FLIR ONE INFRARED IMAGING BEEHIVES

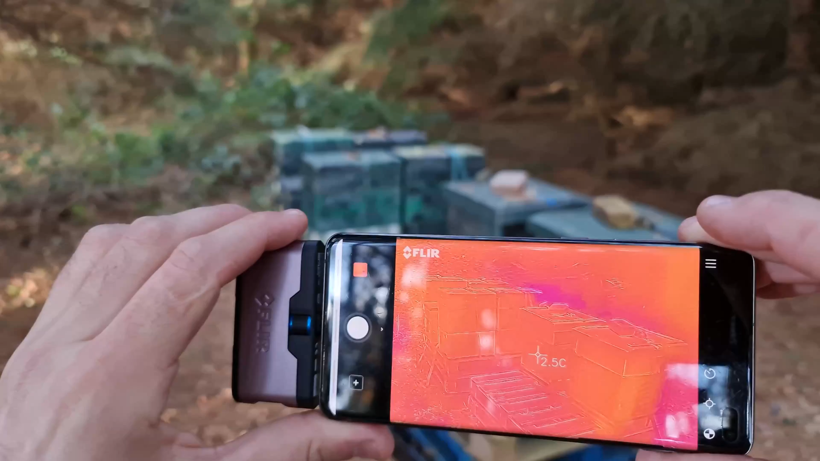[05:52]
Here are some of the readings that I'm getting. Wouldn't really trust that temperature gauge there. It's not very accurate, but if you move this just off to one side and I'll show you my hand print, I mean, it's picking that up really, really nicely.
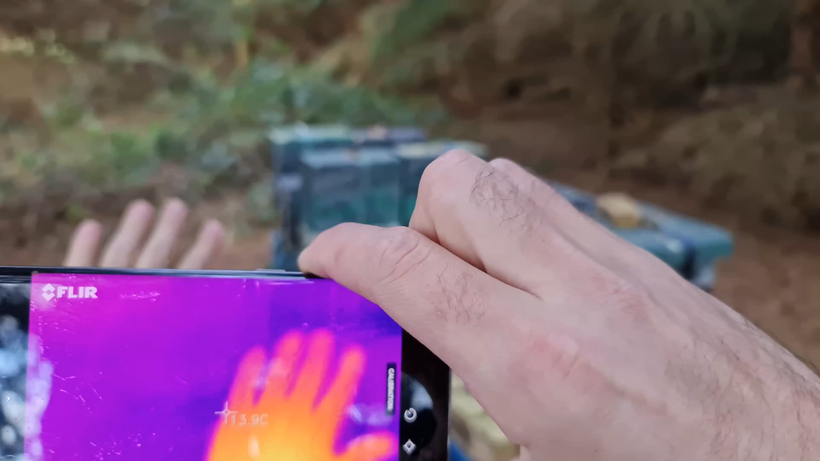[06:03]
When I got this home, I thought, wow, this is going to work so well.
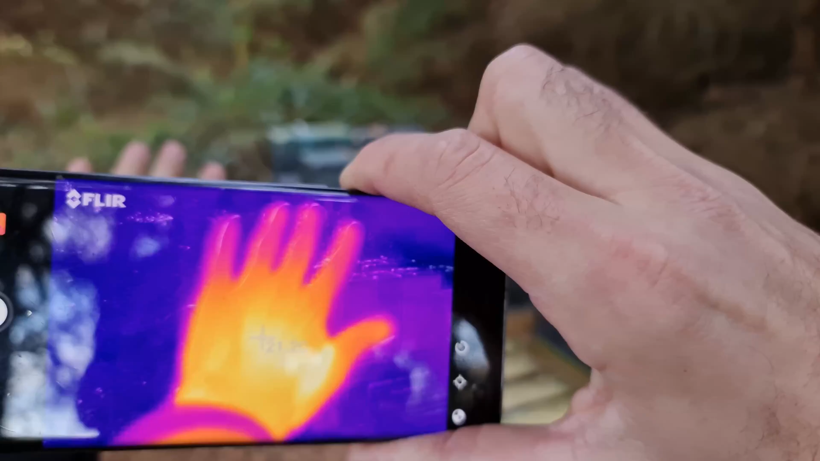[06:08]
Obviously the kind of white bits are the hottest bits and then goes through orange and the pink bits at the end where it's a little bit colder.
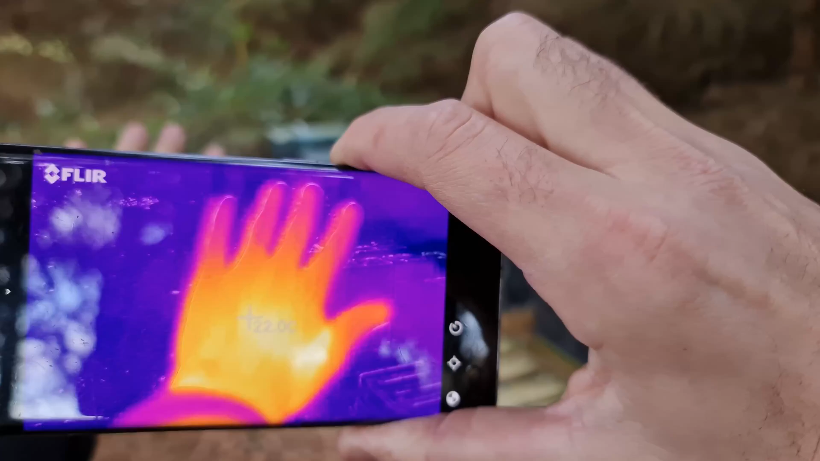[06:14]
I had this at home and I thought this is going to be incredible.
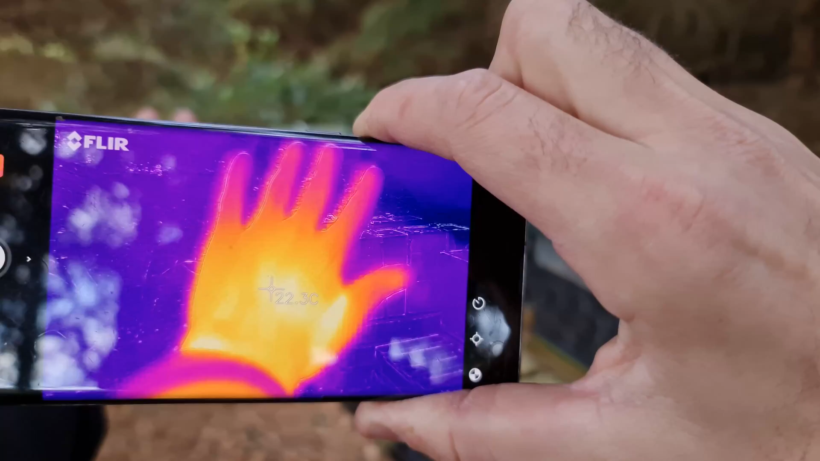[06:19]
We're going to see the best clusters. I'm going to show the position of the clusters and everything. Then when you hold it onto the bees, I just seem to get this image like this.
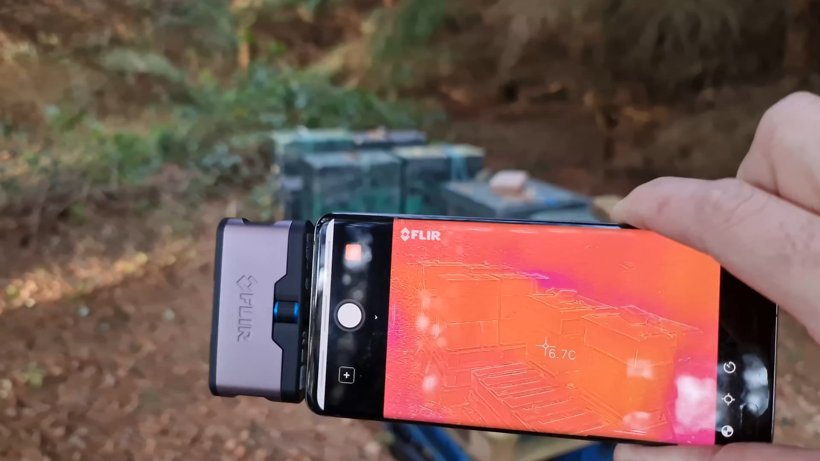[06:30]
On screen: spot 6.7°C
And all that's showing me there is that there's probably some bees in there. And I don't really know whether there's bees in there or whether that's just the sun that's been on these in the morning. It's a really difficult one and I'll try and get a little bit closer. And obviously I've put up some of the images to show you exactly kind of what I'm seeing, not just a video of the footage that's coming out of the app. But I have to say, I'm really not very impressed with this at all. It's just not fit for purpose in terms of what I'm asking it to do.
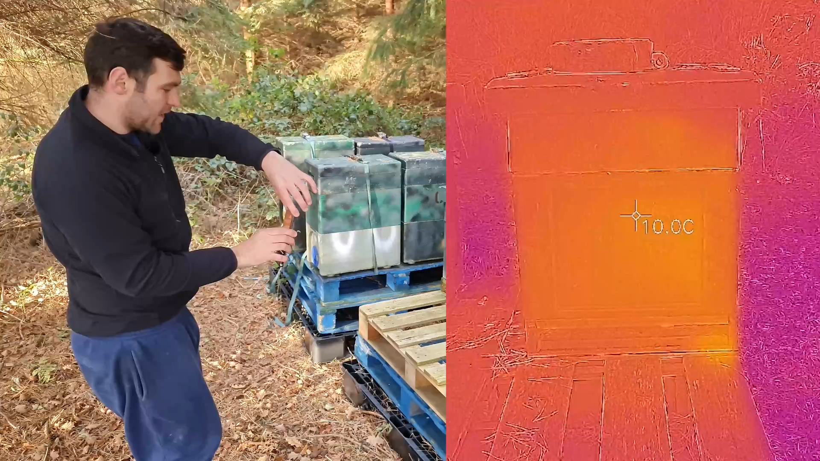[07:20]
On screen: spot 10.0°C
I can see that they're maybe towards the right hand side, a little bit more than the left hand side. And that's about it. It's not giving me a huge amount of information. So I'm just going to move on to the next hive now. And again, I'm just not getting enough information out of it. Like, I don't know whether that's that there's bees in there, although I do know there's bees in there, but I don't know whether through just looking at the infrared images that are coming through,
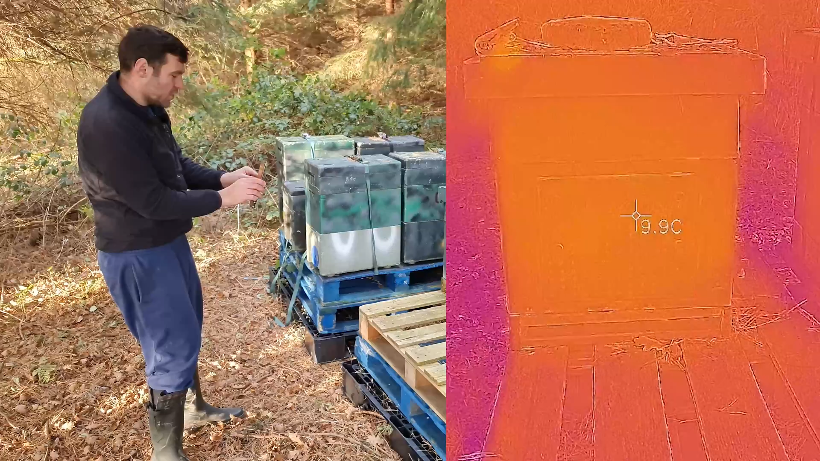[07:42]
On screen: spot 9.9°C
whether there's bees in there. And like I say, if I go away and you see this image here, like everything works.
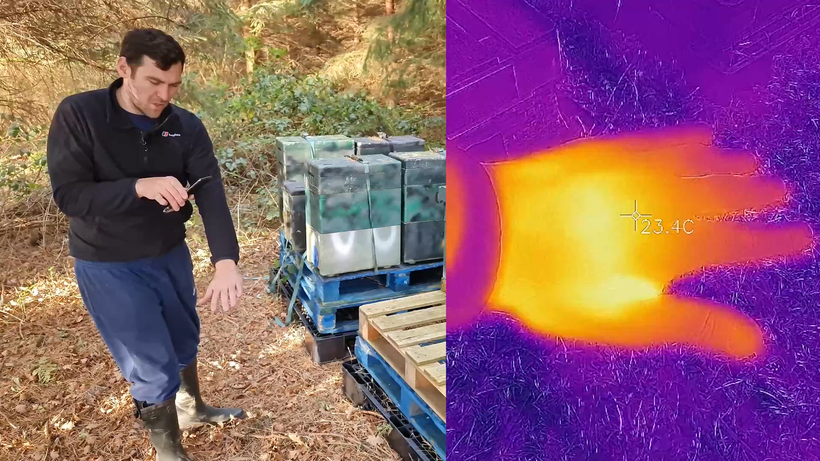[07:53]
On screen: spot 23.4°C
This works really well. And I think the problem is, is it's not giving me the temperature differential that's like clearly evident on my hand there. It's not giving me on the beehive. So the bees aren't making a big enough difference to that beehive to show up on this sensor.
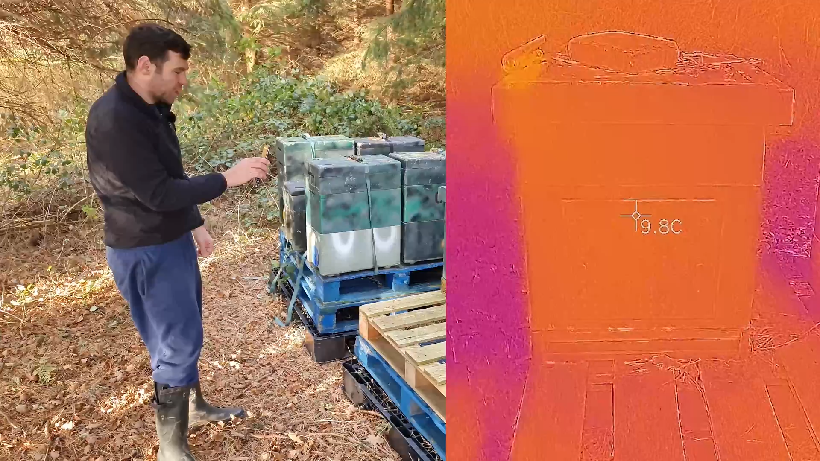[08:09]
On screen: spot 9.8°C
And I think that's the reason that it's giving me these really poor images.
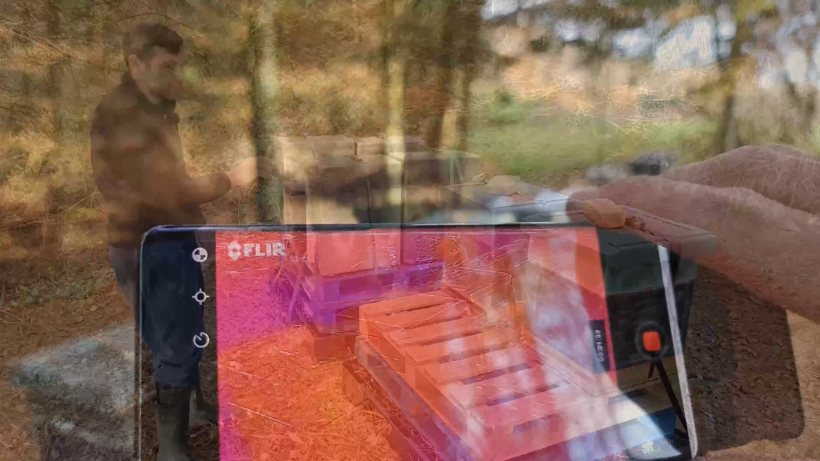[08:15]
So again, do you know what I mean?
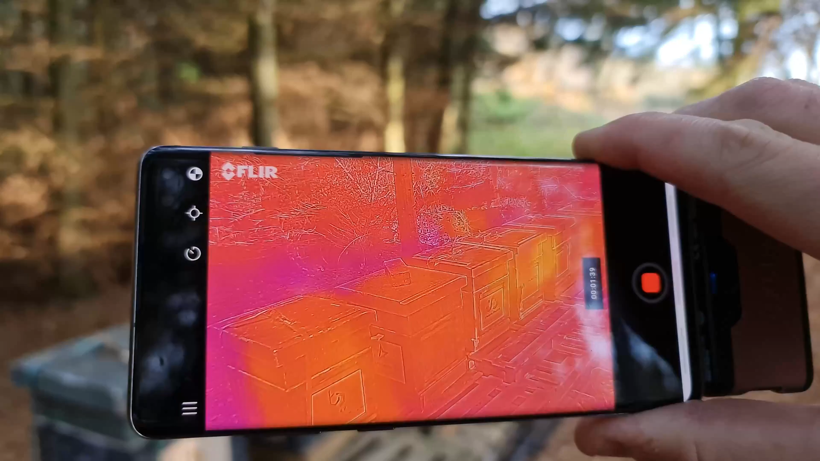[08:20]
You can see, yeah, there's bees in there, but it might just be the sun. Like you can see a couple of hot spots there. If I move this, you'll see that's where the sun is. So it's picking up those hot spots. So I'll go and show you in a second.
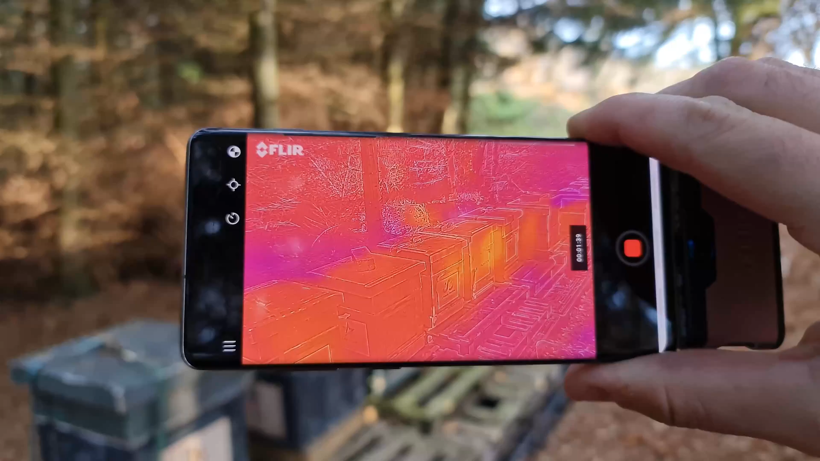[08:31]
I've got a box that's empty and I'm getting a really similar footprint to what's actually on here. So I just can't trust the data. And I'm not sure that this is going to be any use to me at all.
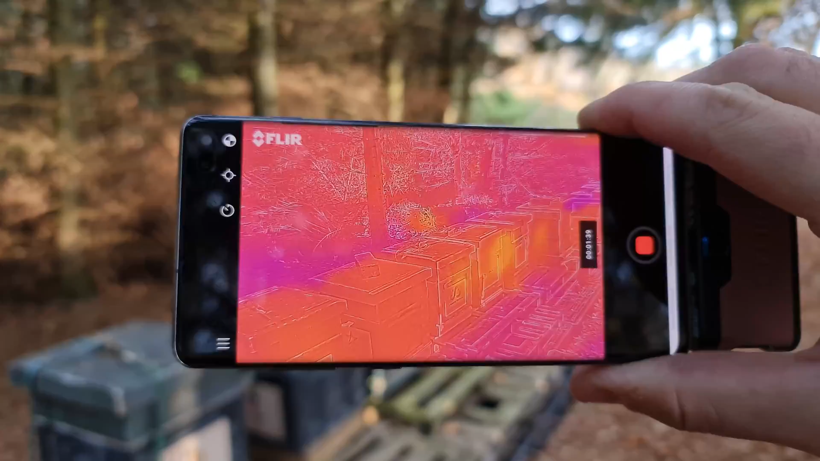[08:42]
So these two hives here, the eye-licious one on the left is full of bees, jam packed full of bees. And the one on the right is just empty boxes, but they've actually been in the sun.
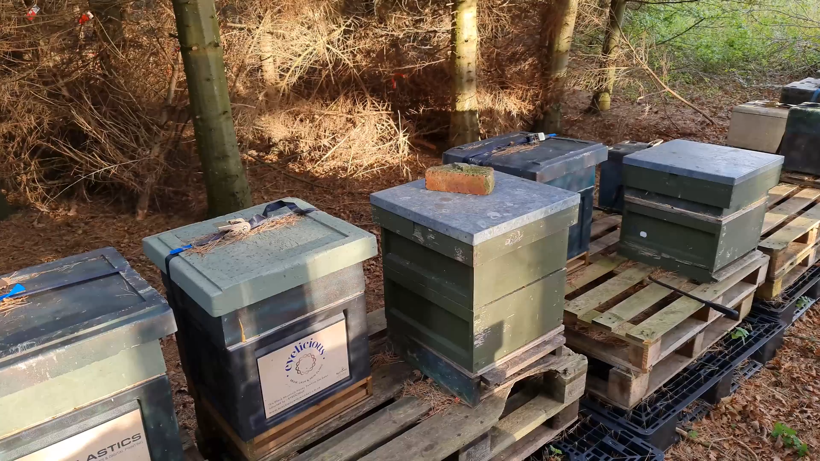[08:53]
So let's have a look at the differences between these two boxes. I was expecting to see a real dramatic difference. The one on the left, full jam packed full of bees and the one on the right, not so jam packed full of bees. Let's see if there's a difference.
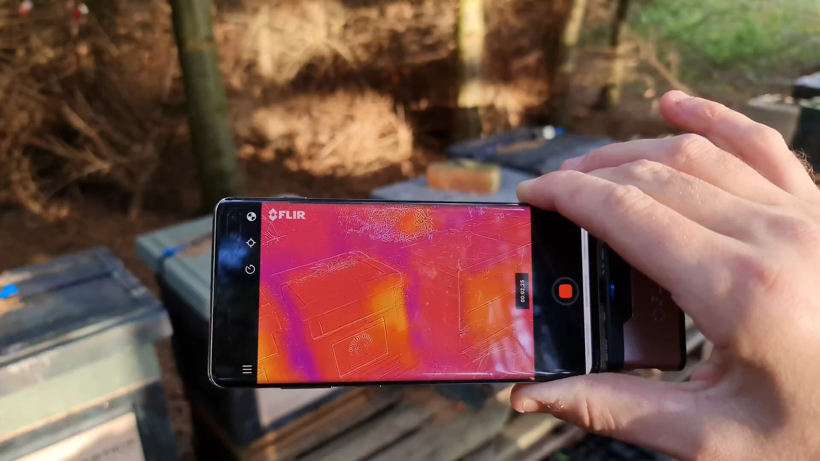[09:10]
I'd say that's fairly inconclusive.
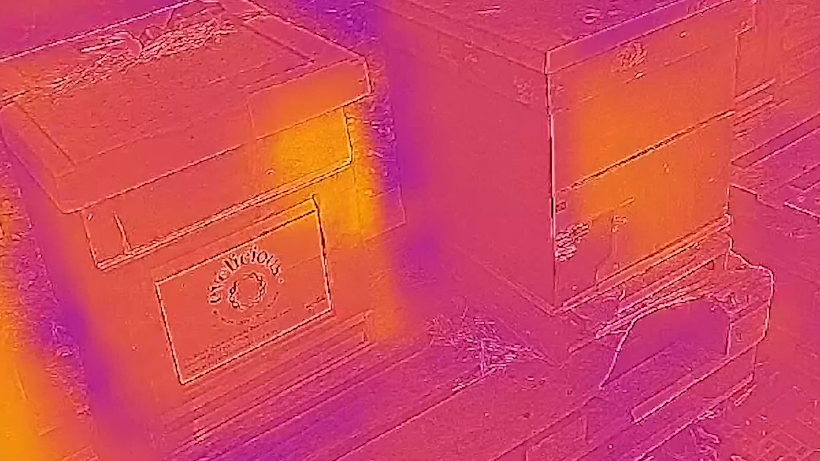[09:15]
Although, do you know what I mean? It's the one on the left is showing a greater heat footprint, I would say, but both of them, do you know what I mean? They're relatively pink. They're showing the hot spots where the sun has been kind of baking onto the poly or the wood. It's not giving me anything worth kind of analyzing. It's basically saying there might be something in both of the boxes and I don't think that's acceptable for what I need to use this for.
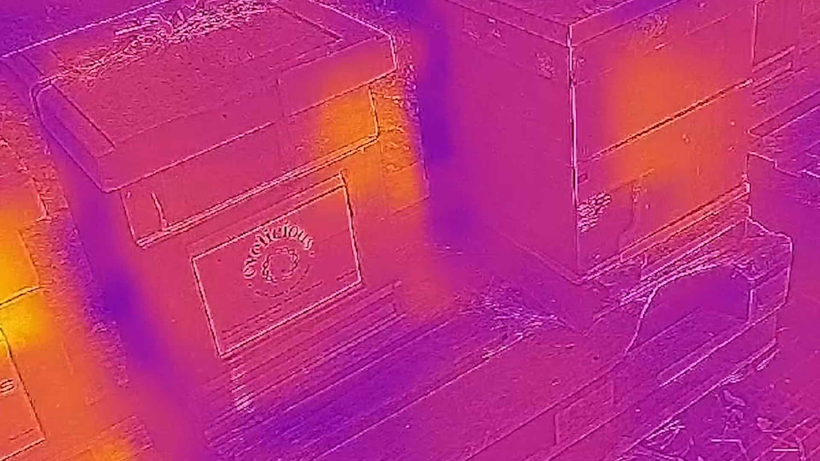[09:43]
I really don't think this is a suitable product for kind of analyzing what's in the beehives.